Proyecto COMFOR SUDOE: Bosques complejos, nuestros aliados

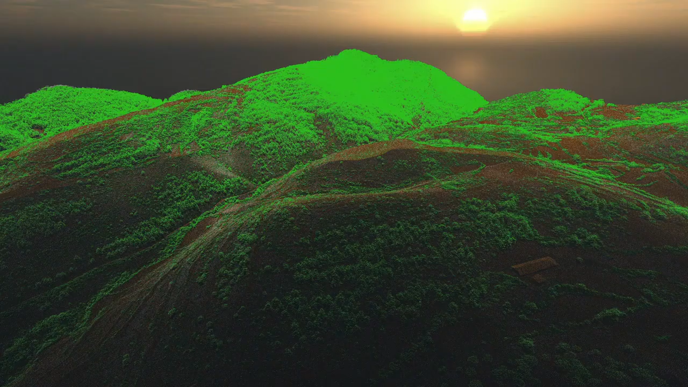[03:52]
utilizando tecnologías tipo láser o incluso el servicio Copérnico de la Unión Europea.